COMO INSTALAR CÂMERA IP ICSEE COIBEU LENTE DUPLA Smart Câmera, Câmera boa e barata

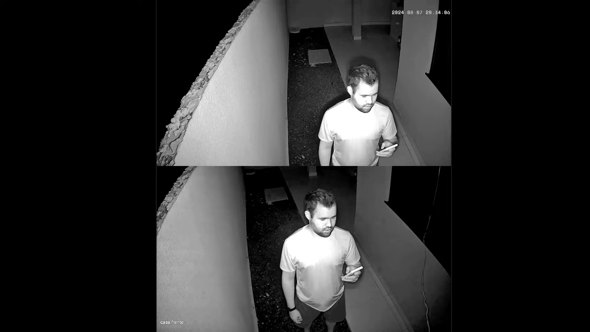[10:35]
Você teria que cortar por um aplicativo, por exemplo. Aqui é a qualidade da câmera durante a noite, a 3 metros de distância da câmera.
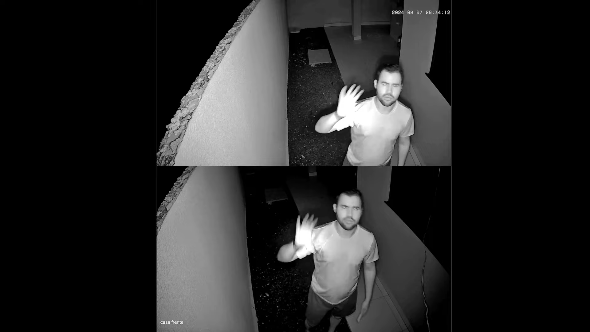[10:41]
Vou passar para 5 metros de distância. 5 metros de distância.
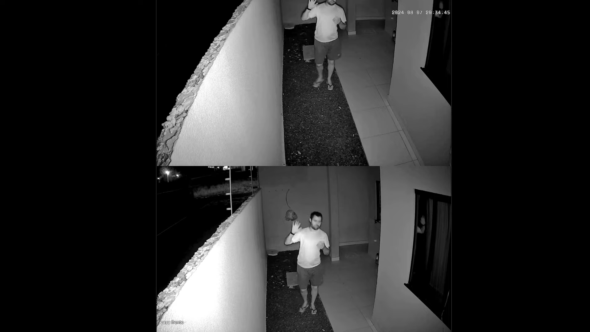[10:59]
Consegue ver a pessoa perfeitamente durante a noite. Tive que abaixar ali para aparecer meu rosto durante a noite. a 5 metros e agora vou passar para 8 metros de distância durante a noite. Vou estar passando na frente da câmera para vocês verem a qualidade. Andando.
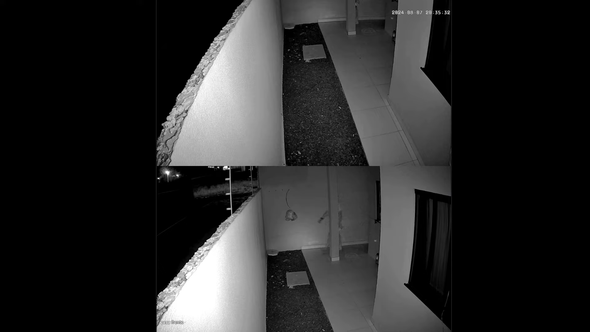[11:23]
Andando na frente da câmera. E também quero mostrar para vocês ela com os LEDs ligados durante a noite. Aqui estava bem de noite.